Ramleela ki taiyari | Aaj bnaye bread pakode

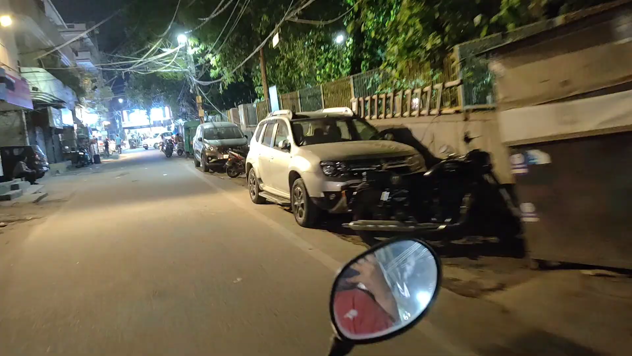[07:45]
और अभी हम लोग निकले हैं आइसक्रीम लेने, रात के 11:30 बज रहे हैं।
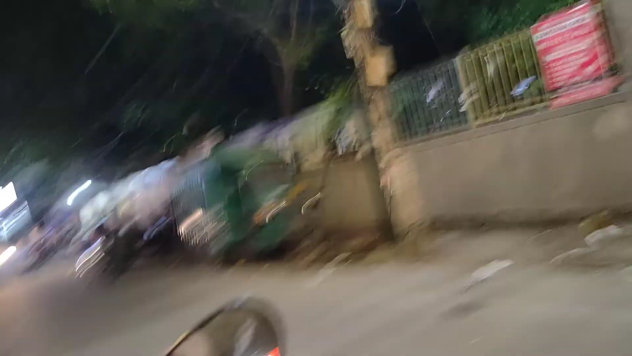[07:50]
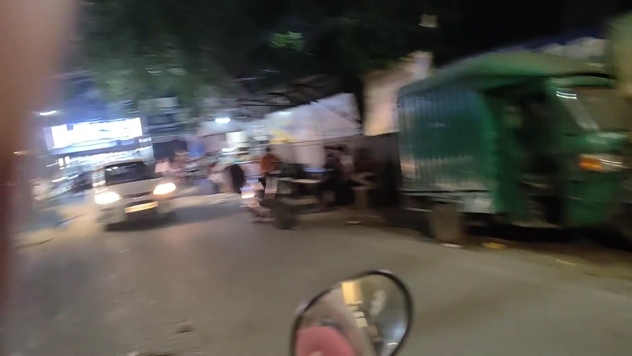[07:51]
ये सामने शॉप है बाउजी मोमोज, देखो खाने पीने की चीजें अभी तक खुली हुई है।